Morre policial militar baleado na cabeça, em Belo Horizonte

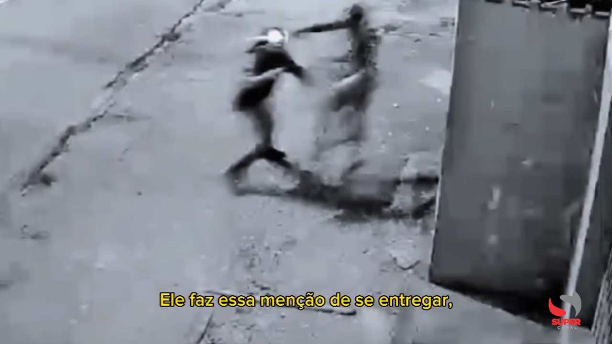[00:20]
Ele faz essa menção de se entregar, nesse momento ele saca uma arma de fogo e efetua quatro disparos.
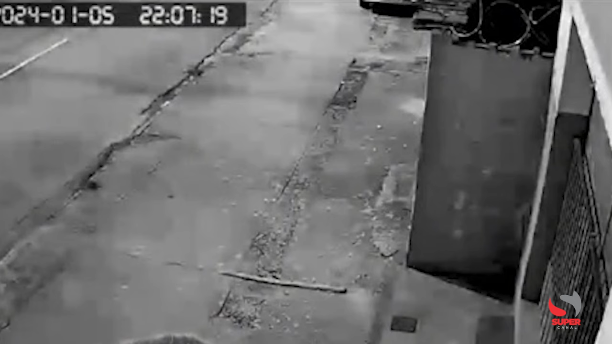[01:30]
mostra que em dado momento ele ordena que o criminoso se deite.